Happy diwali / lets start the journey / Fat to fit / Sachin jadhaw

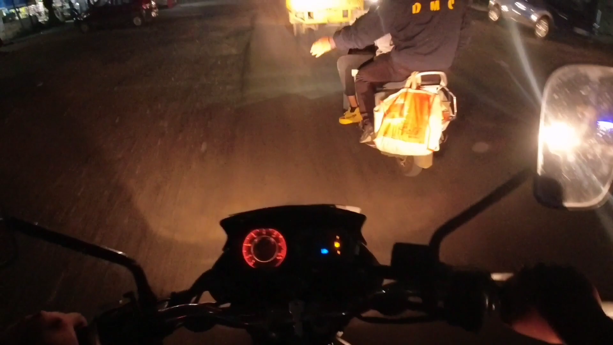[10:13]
कि यह जो हमारे यहां से आइटी पाइस पार्क तका जो रोड है वह रोड है इसा बहुत ही बेकार है पता नहीं मेरी जिंदगी से यह जो रोड है यह को हटेंगे
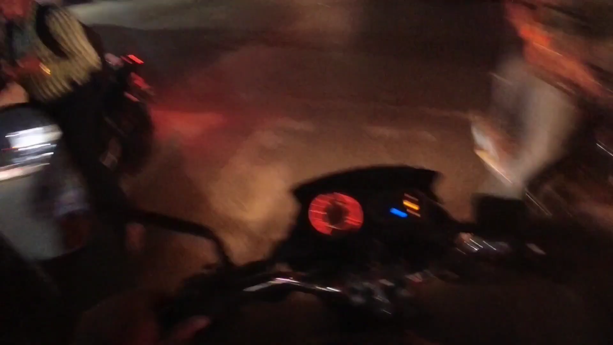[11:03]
कि अधर को दुआद नहीं कर रहा है यह अधर कर देंगे अधर डाला रेता है ना देख खाली पूरा तो यहां भार के लोग जाता रहते हैं ना खाली पूरा रहें
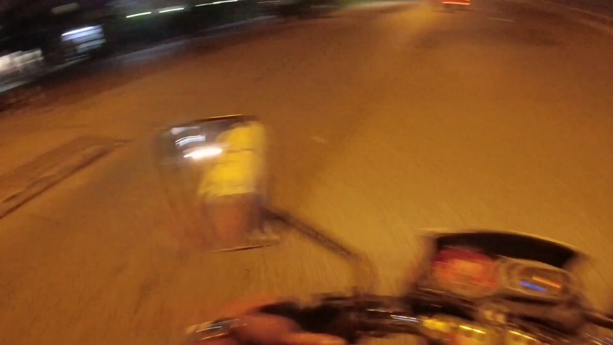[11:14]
और क्या यह यह यह यह कितनी भीड़ रहती पूरा खाली है अधर को खाली खाली इंदोर अरे
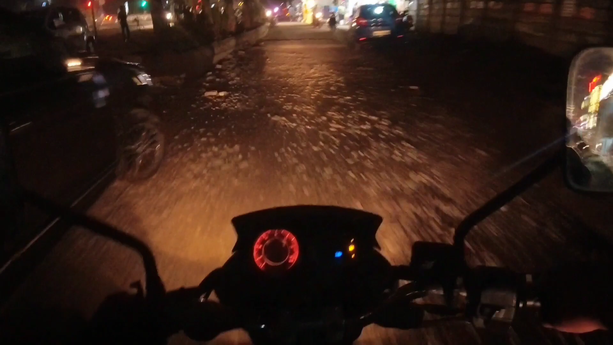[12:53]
जो चलते हैं अब चलते बोला राम तो मोस्त ट्रावड़ेड एरिया यह बहुत ट्रावड़ेड एरिया है
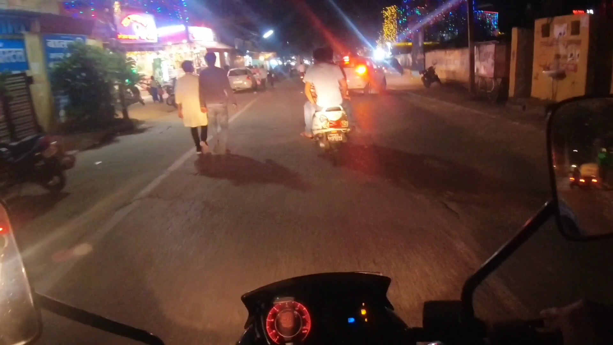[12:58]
और अभी इतनी भीड नहीं है यहां पर वरना भीड इसे रेती जो गाड़ी आई जो दिखरी खाली कभी दिखती नहीं है देखना नहीं संने और व्लोग मidée मन attained रहिए तो मैं आऊगा आसको दिखाऊए कि बेंटा कूल रहती है और वहां